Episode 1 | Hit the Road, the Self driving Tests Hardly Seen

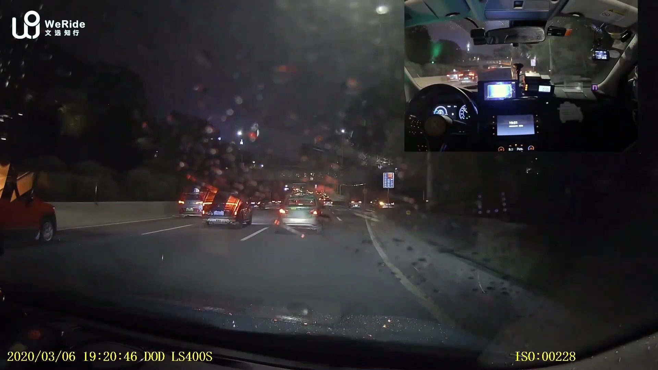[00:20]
So this is an exit from... we need to make a vent change and some other cars need to also make a... we call it X-Cross. Some people will get into the highway and we get out of the highway. So this scenario is played at two times of the speed. This is in heavy rain. You can see the rain drop. It's really, really... the rain is really heavy. And we are trying to navigate through very complex scenarios and very heavy traffic.
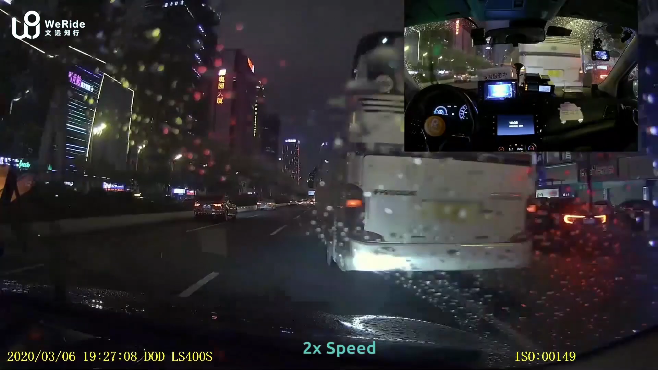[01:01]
So in this case, this big bus have a sudden cutting in front of us and another car has a very fast cutting. Our car can swerve a little bit to avoid those fast cutting from behind. So in this case, those cars are stopped there because they want to make a left turn. So we can stay there and make a lane change to avoid the traffic. Here, the big bus cutting... potential cutting, actually.
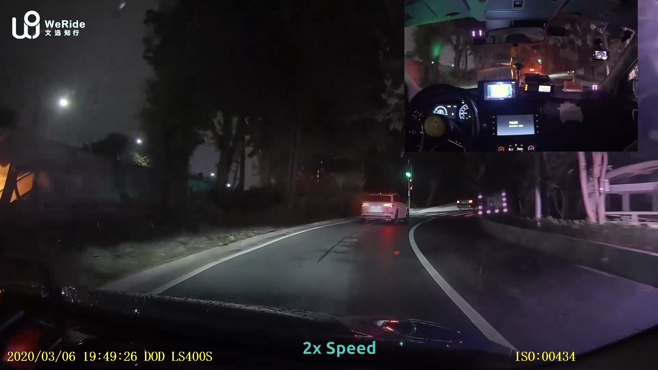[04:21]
But that car stopped there and someone got out of the car and his car almost hit the passenger.
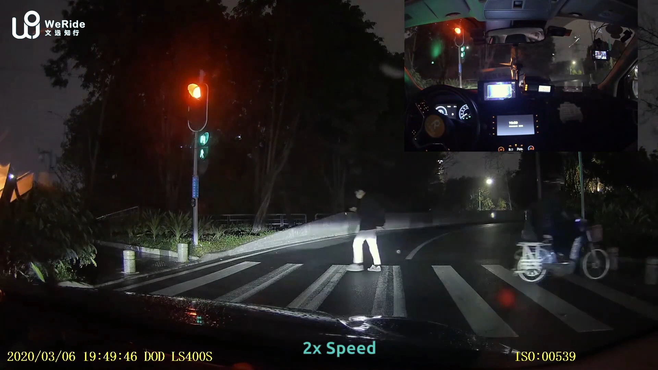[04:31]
But we can recognize the red light and wait here. Follow the law. Okay. So you can see farther in the ramp, there's a there's a bike again. And here we need to make a continuous lane change to the left. And there are so many bikes, cars and buses everywhere.
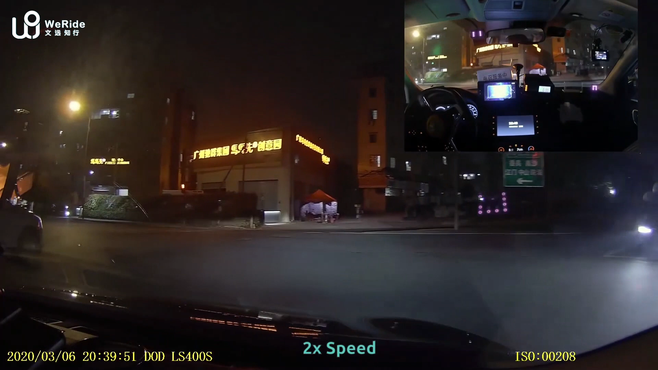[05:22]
He just rushed the red light. And this part of the road is very, very complex. There are a lot of cars parking, parking like this one, and the pedestrian going everywhere. So this is the city border. It's even more complex than in the city center. You see here a lot of illegal parked the cars. And they occupied several lanes. And here this car, this white car actually want to make an aggressive cut through.